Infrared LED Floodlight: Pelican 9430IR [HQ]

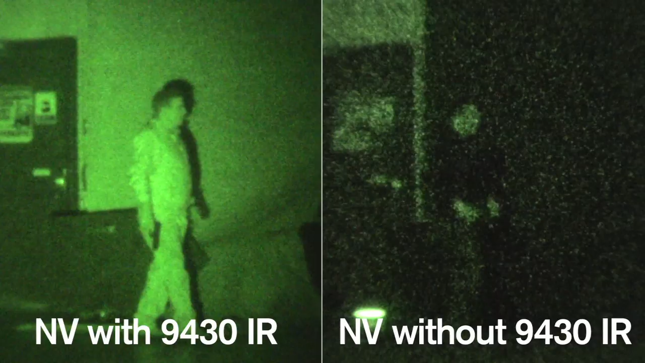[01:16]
This video compares night vision with and without the 9430IR light, shot from a distance of 75 feet.
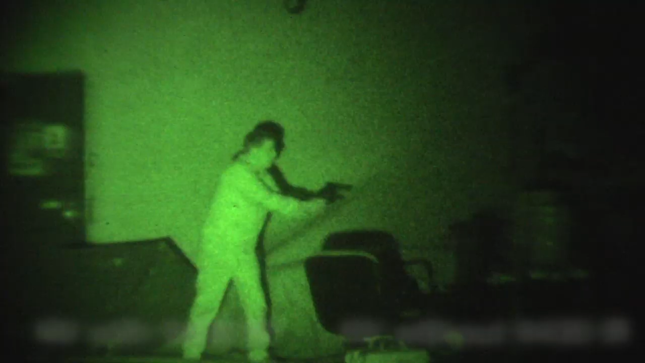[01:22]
Soldiers will benefit from enhanced situational awareness.
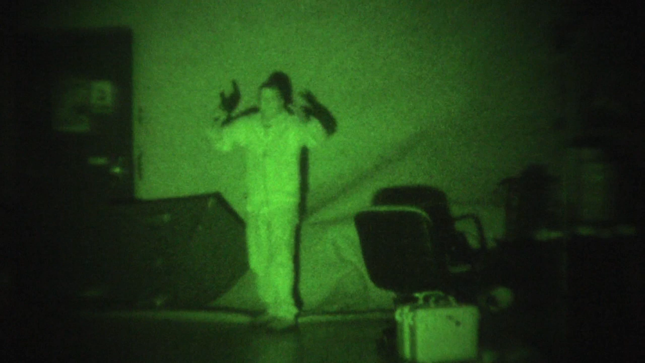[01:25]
The 9430IR has 24 infrared LED lamp modules with a 50,000 hour service life.